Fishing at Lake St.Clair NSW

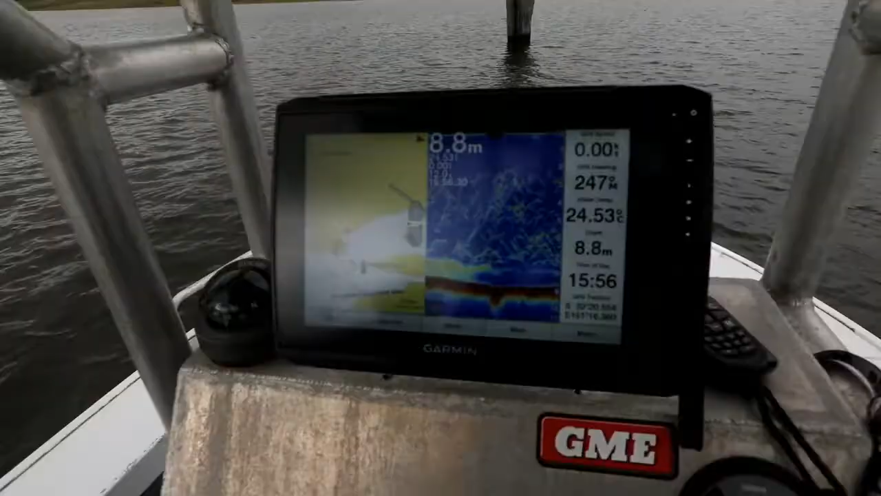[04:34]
On screen: depth 8.8 m
The worst thing about this is that we've had the sounder like that all day and they're not taking anything except for this yabby just now.